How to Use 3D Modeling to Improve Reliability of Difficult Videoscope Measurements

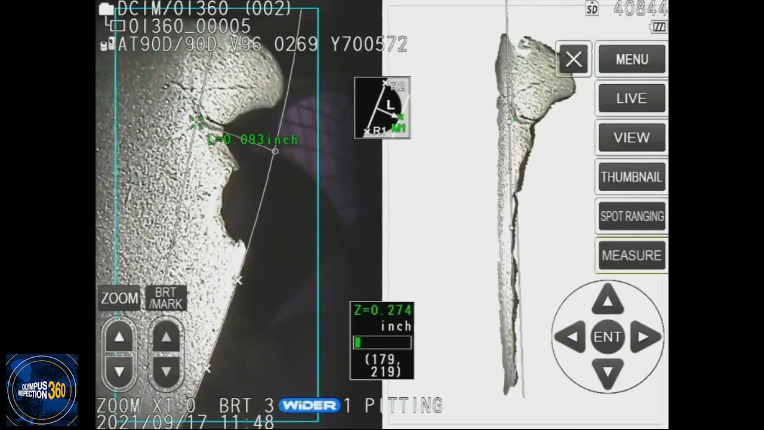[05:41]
the direction of the broad face of the blade and you would only know that that would only be that is only obvious to you if you are using this 3D modeling.
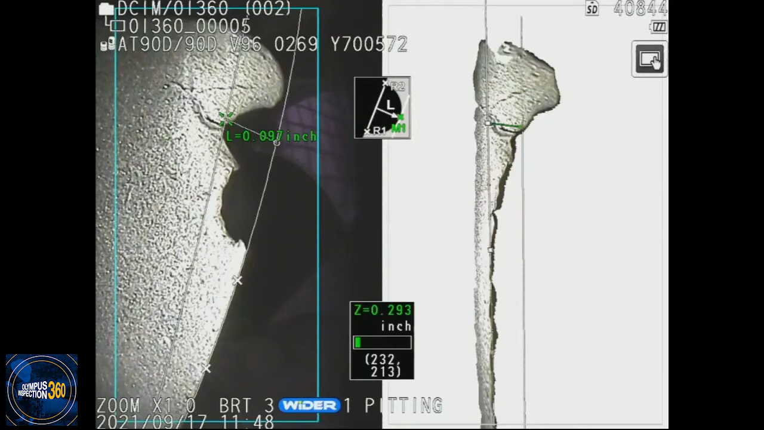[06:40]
And that's why 3D modeling is so much more effective and at creating a reliable measurement. So this is a turbine blade example. My last example is with a weld measurement.
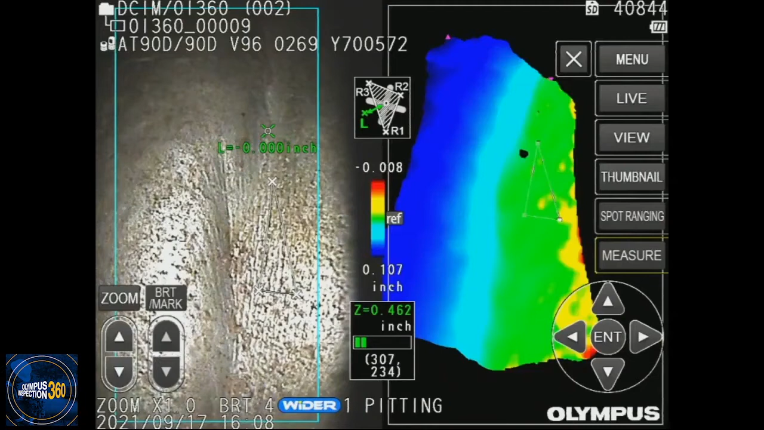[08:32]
Because we are not seeing any red along the edge of the weld, then that means we can very quickly look at this model on the right hand side. And quickly determine that there is no undercutting in this section of the weld. That's very specific or rather important, useful, because if you did not have the model on the right hand side,